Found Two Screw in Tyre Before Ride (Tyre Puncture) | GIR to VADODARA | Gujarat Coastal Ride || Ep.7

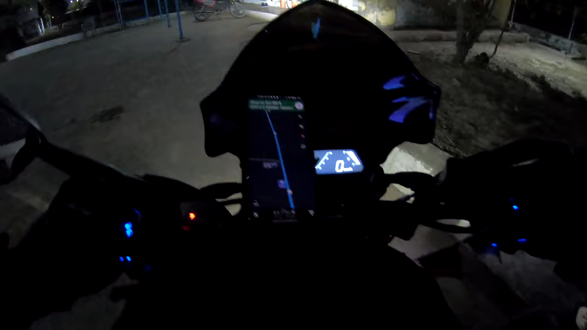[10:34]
सो जस्ट 107 किलोमीटर बड़ोड़ा बचा है।
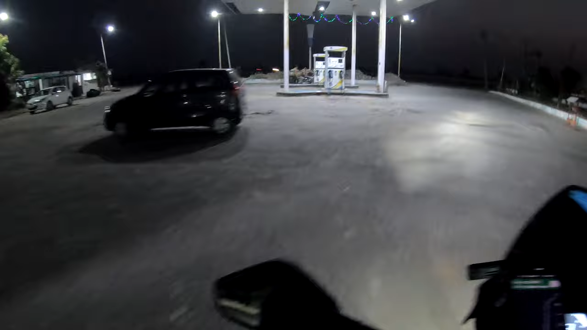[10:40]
सो अंधेरा हो चुका है तो थोड़ा सा स्पीड को कंट्रोल में रखेंगे, जितना विजन क्लियर रहेगा उतनी ही स्पीड रखेंगे।
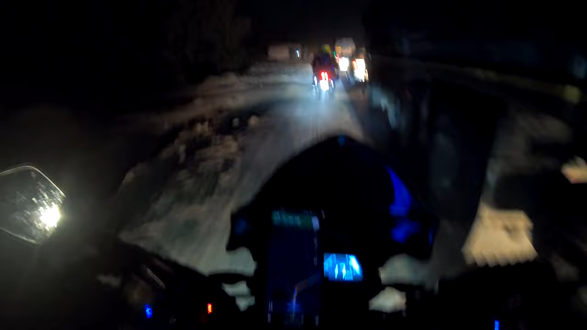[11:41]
तो खुशी बर्बाद बोले तो जितने भी अपने खुश हो रहे थे हाईवे पे आके इस वाले के मस्त है ऐसा वैसा, तो अभी काम पूरा हुआ नहीं है इस वजह से बीच
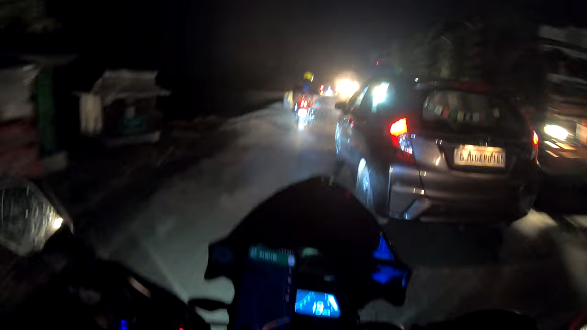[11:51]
बीच में डाइवर्जन करके दोनों को एक ही साइड मर्ज कर दिया है। ऐसा नहीं कि काम नहीं चल रहा, उधर काम चल ही रहा है देखो अभी भी।
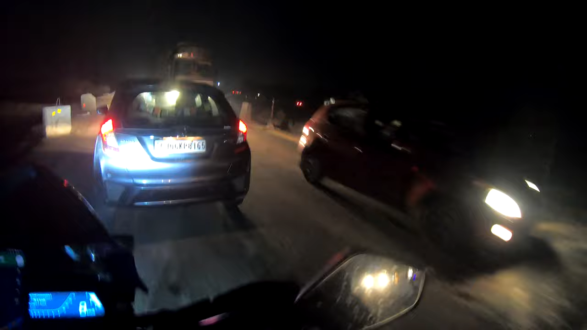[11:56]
कोई बात नहीं, 65 किलोमीटर ही जाना है,
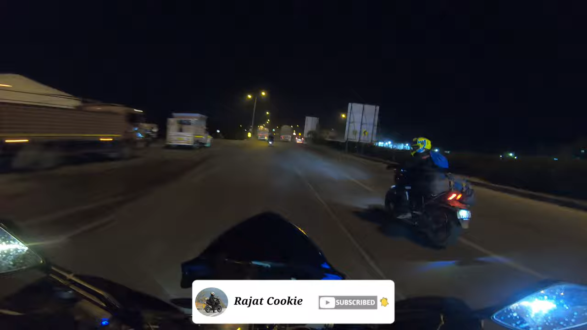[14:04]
तो अभी हम जहाँ पे रुके हुए थे वो था वासद टोल।
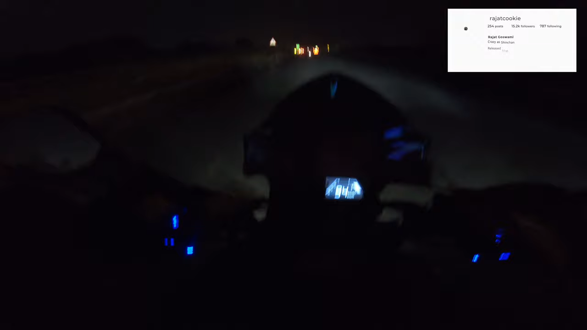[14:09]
सो अपने को हार्डली घर पहुँचने में लगेंगे जस्ट 10 to 15 minutes, 10 तो नहीं लेकिन 15 मिनट जरूर लगेगा। सो इसी के साथ इस ब्लॉग को यहीं पर करते हैं एंड। आप लोगों को ये सीरीज कैसी लगी मेरे को कमेंट सेक्शन में जरूर बताना। सो मिलते हैं नेक्स्ट वीडियो में, टिल देन बाय बाय, टेक केयर, सी यू सून, बाय एंड गुड नाइट।